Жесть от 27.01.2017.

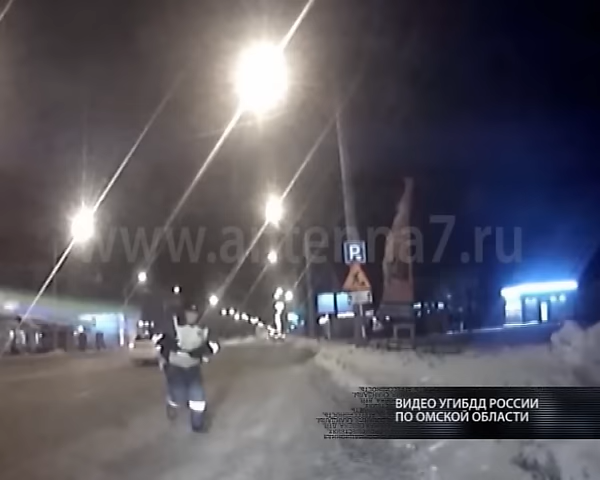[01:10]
От нарушителя потребовали остановиться, но водитель только прибавил скорость. Стой! Я говорю, стой по-хорошему, водитель!